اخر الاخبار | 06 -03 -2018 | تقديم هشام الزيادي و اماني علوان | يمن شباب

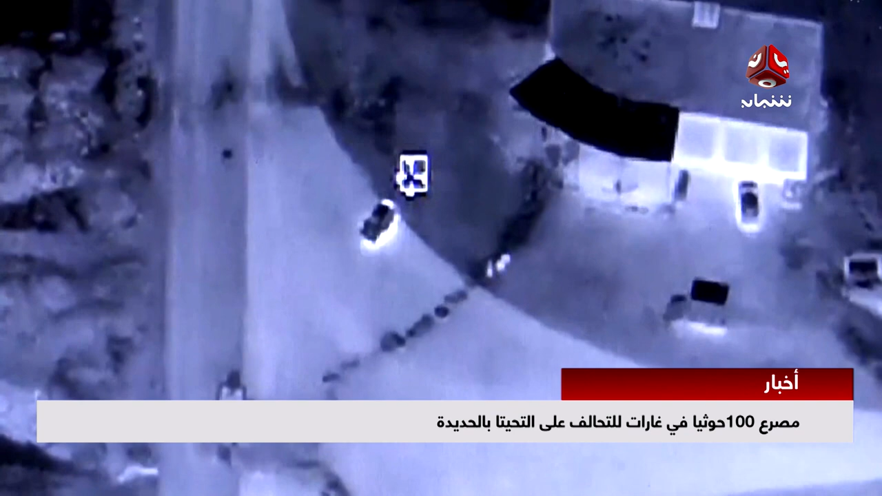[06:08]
دمرت مخزنا لسلاح تابع للميليشيات الحوثية الإيرانية في مدورية المراوعة وسط الحديدة كما
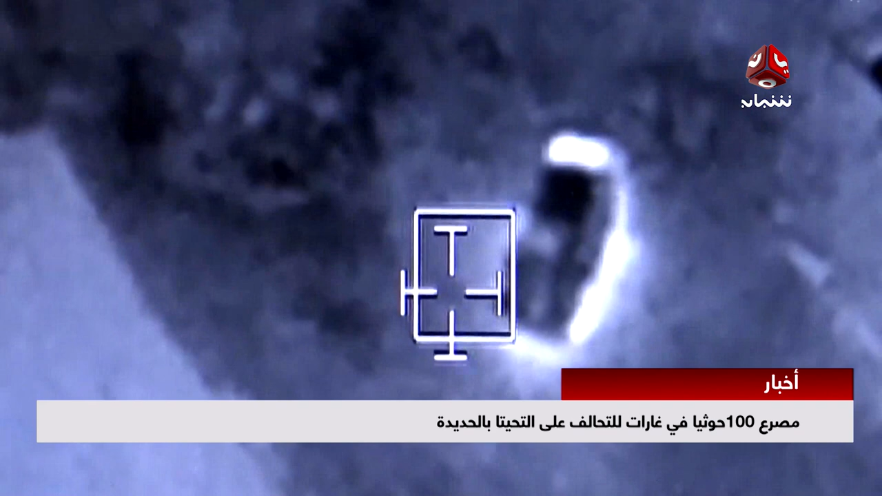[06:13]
قصفت المقاتلات أهدافا عسكرية في منطقة كيلو 16 ما أدى إلى تدمير آلية عسكرية للإنقلابيين